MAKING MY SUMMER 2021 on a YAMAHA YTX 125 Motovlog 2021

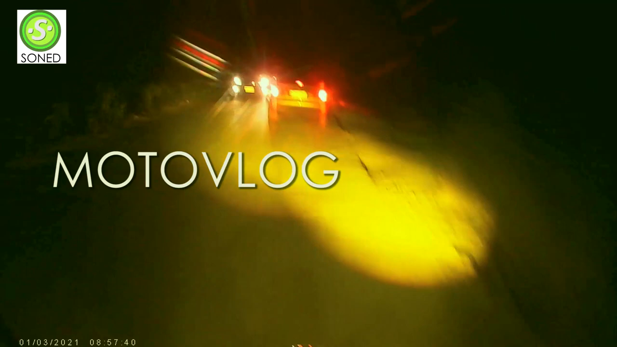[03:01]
And you might skid or something. No, I'm not having tutorial today or any trivia. Like everybody love.
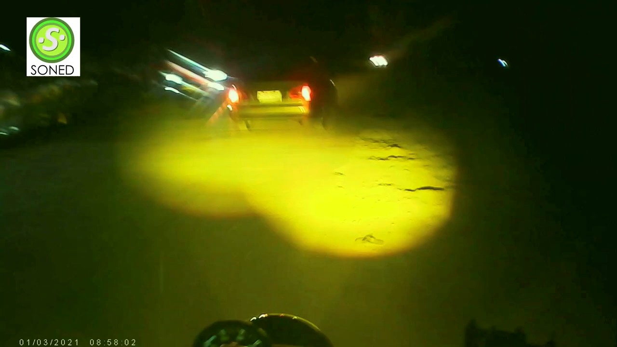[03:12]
I'm still having the same route, but I don't have any ideas. Like rolling at my back, you know. You know. So bad. Nice and rough.
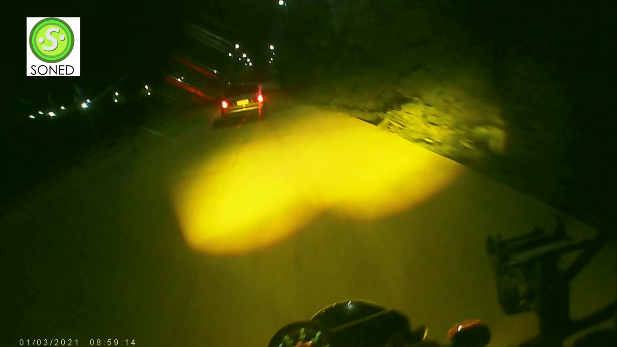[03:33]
Flat and rough. Yeah, shout out to all the riders.
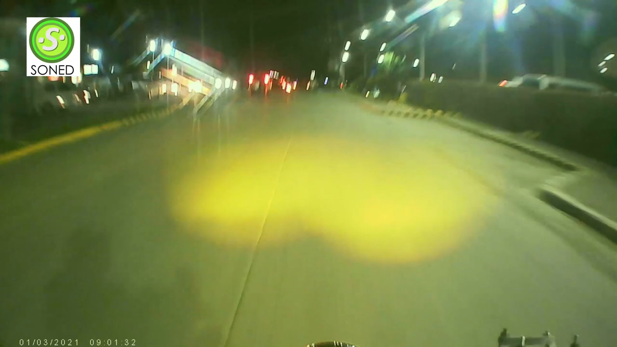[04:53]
Now this temperature is going up or what? Oh, police car, it's very distracting. Christmas lights they have. no?
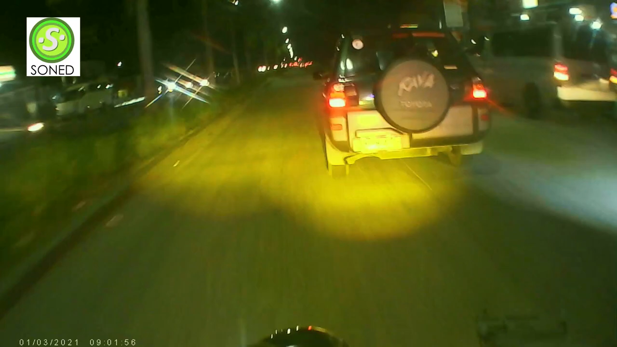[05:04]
Especially that blue and red blinking things. It's very distracting in the what you call that, in the side mirror. And of course when it is in front of you or what, no? Oh, that's very, very careful of that one. If you don't notice that, you will hit that. Yeah, you fly like a bird. Now here we go again. I started speaking.
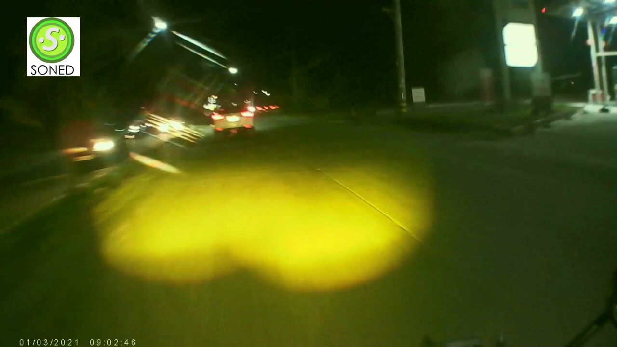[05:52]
I shouldn't have any speaking of things. Yeah, whatever. I thought I was already fast. No, I'm still slow. Only 60. But it really felt fast. See? Only 60. Like this one. Okay. I need to change oil or what? Yeah, something like that.
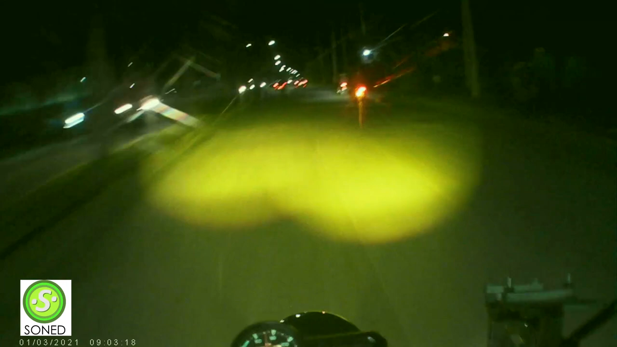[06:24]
They're running slow. Oh, my heart beats still. I'm not used to 60 or anymore, huh? Okay. When everybody's slow, I mean everybody's slow, I am fast. When I am slow, everybody is fast. So, no. Here in our channel, we promote riding safe, slow.
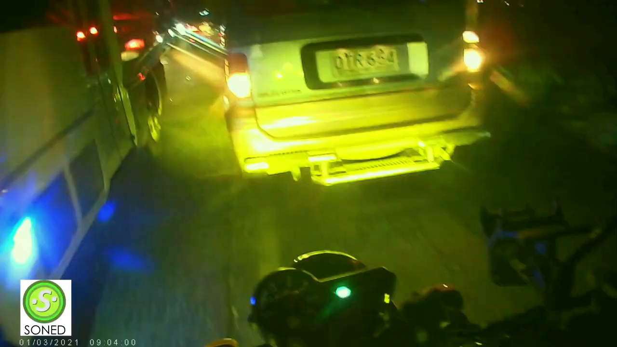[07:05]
Don't want to get in the way or what, you know. Oh, there's a YTX 125 there.
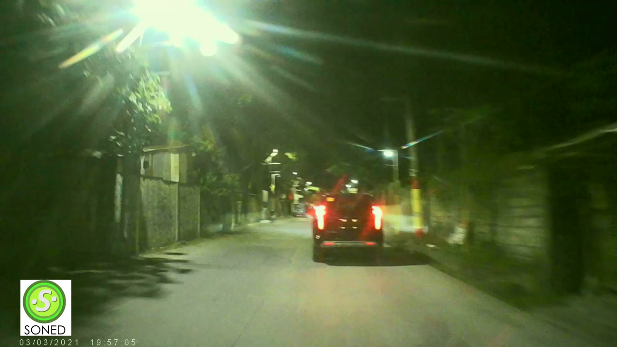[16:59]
There's a lot of guns inside. Don't, you know, provoke them. We should not provoke people like those ones. Because no plate is an unmarked vehicle, and then, you know, it's an SUV. It's very scary.
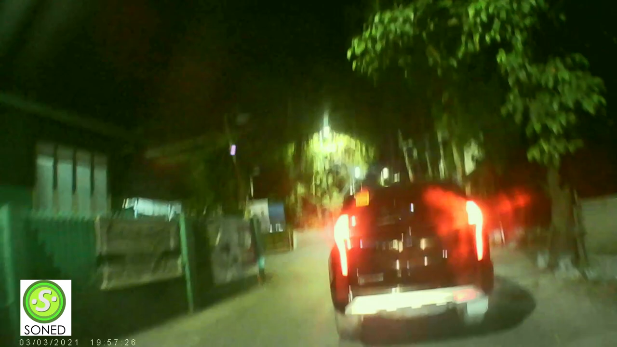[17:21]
Not provoke the people inside the SUV, this kind of SUV, because they have for sure 100% they have guns on it.
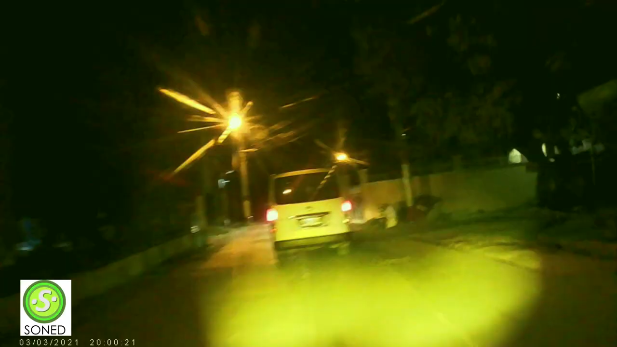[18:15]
Better cut him off like that.